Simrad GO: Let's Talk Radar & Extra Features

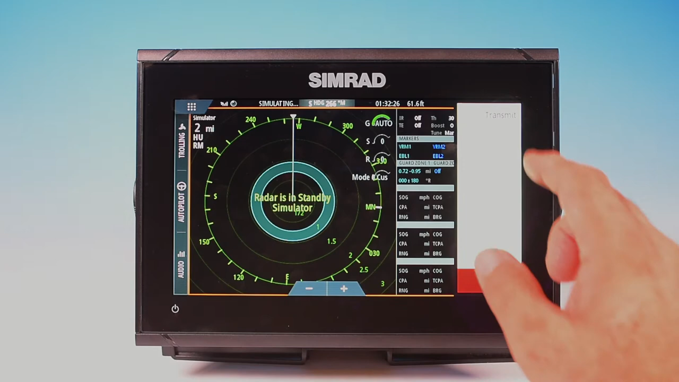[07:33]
and of course we have standby where you can turn the radar off in standby mode. You'll see your guard zones and your information displayed minus the radar. If I want to transmit, just hit the button and it transmits again. So radar on this is very simple, very basic. There are some more advanced features on here, which you may want to look at the owner's manual or refer to the owner's manual on. Electronic bearing line, variable range marker. If we want to adjust it, I can, with my crosshair, you can see I can set it anywhere I want on any particular target I want.
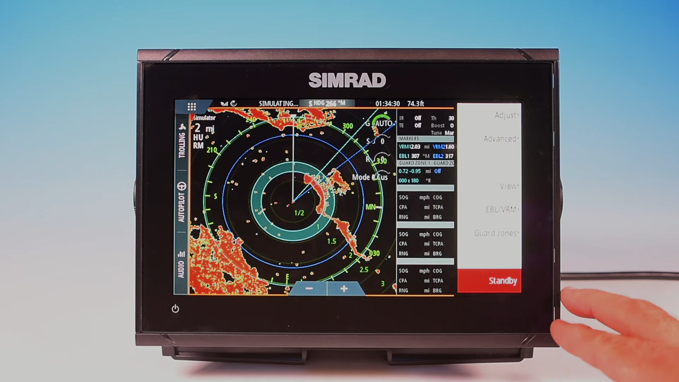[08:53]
And I can adjust and set the offset. So that's our electronic range markers. So that's the radar basic. We're going to have a video specifically on radar, how to read them, how to use electronic bearing lines, variable range markers, how to set up and watch targets, how to set up your guard zones, those kind of things.
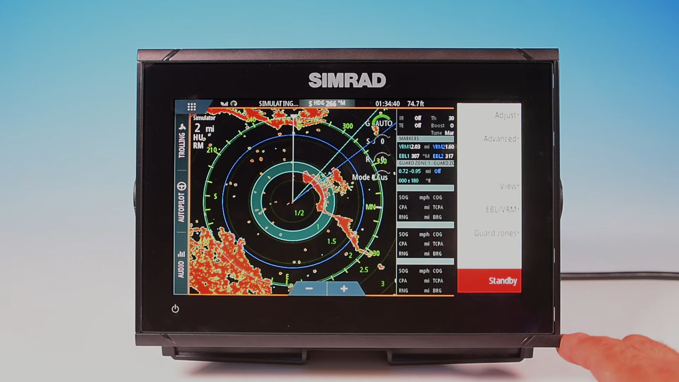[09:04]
So stay tuned for a video showing all of those features.
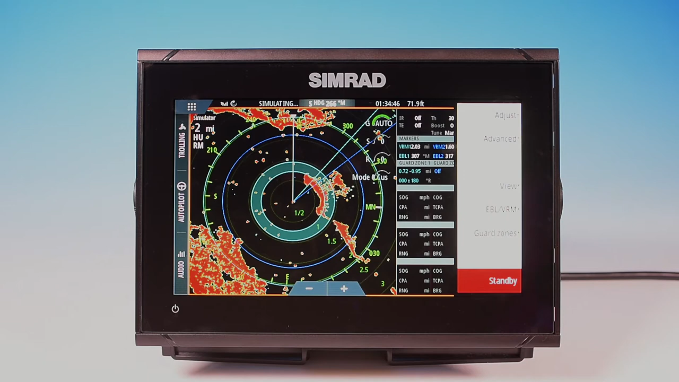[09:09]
Okay, so we've talked about radar. We've talked about the nav screen. A couple of other interesting features on the Simrad Go is you've got time plot.